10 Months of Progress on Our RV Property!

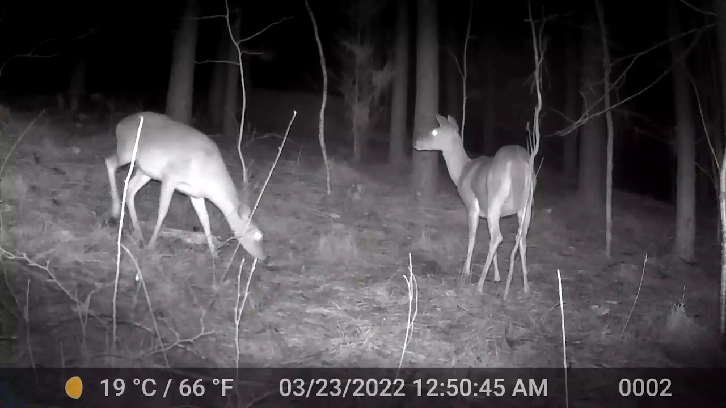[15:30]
And we have a small herd of deer that are frequent here every night.
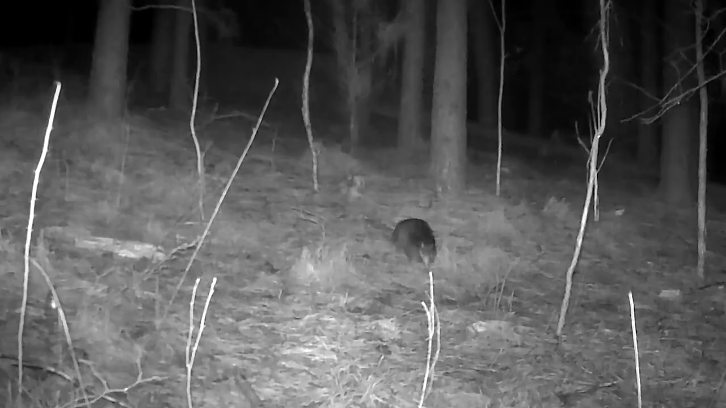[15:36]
And there's a really cute little armadillo as well. So, they're on the site.